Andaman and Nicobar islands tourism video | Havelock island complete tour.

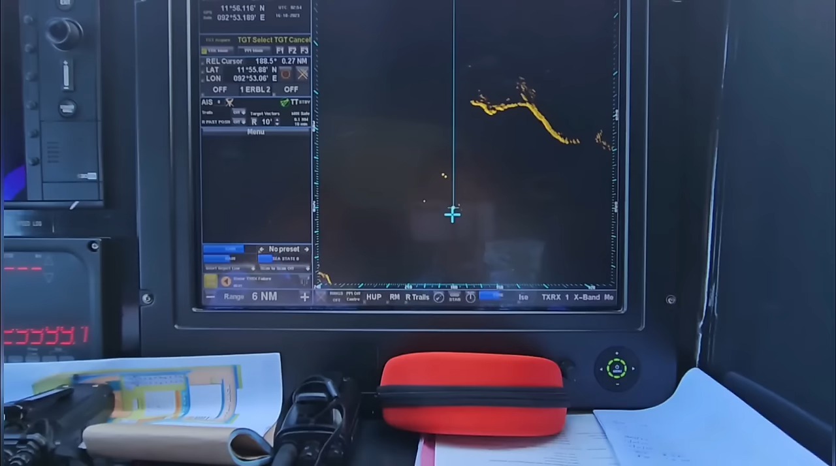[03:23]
ओके, जैसे कि ये जो येलो येलो डॉट्स है, मतलब वो दो वेसल्स है, वो रही सामने छोटी वाली फिशिंग वेसल है।